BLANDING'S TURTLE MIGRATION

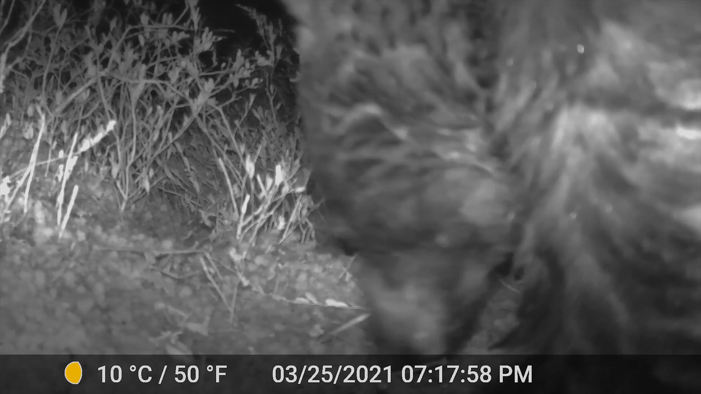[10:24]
The first animal to show up on the camera, however, was this grumpy black bear that ended up roughing up my camera.
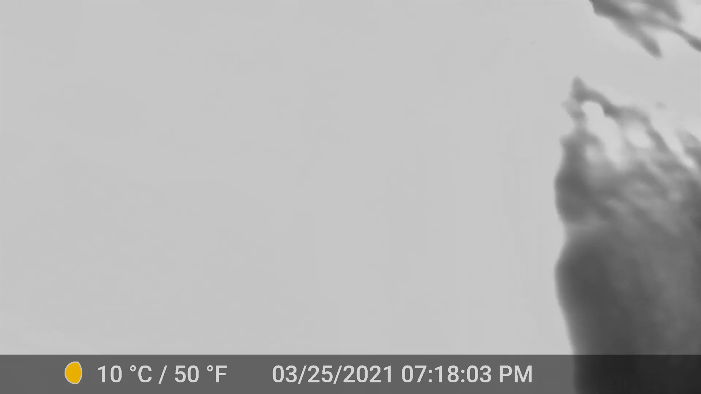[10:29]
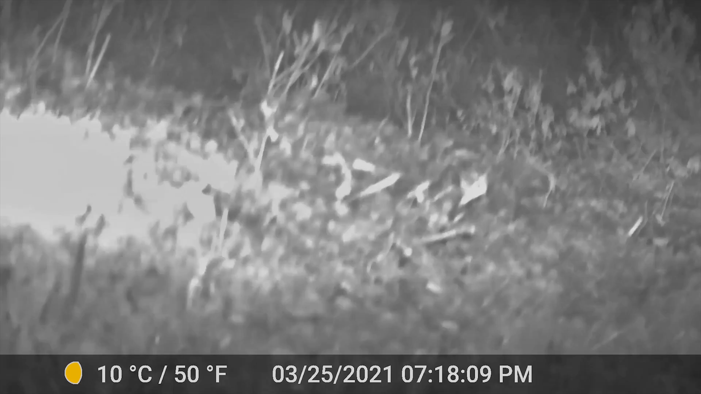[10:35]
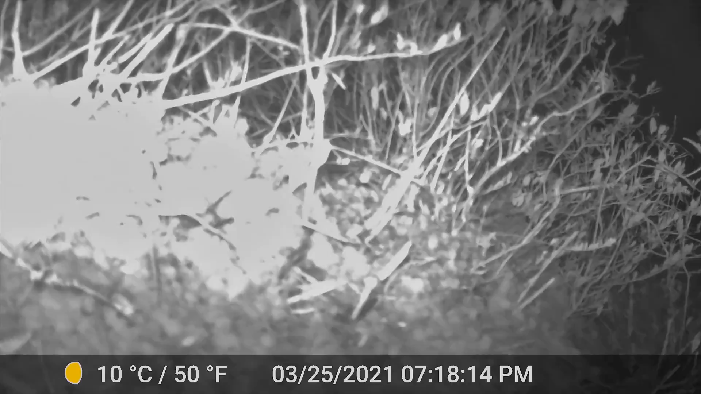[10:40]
Well, at least these deer were just passively curious.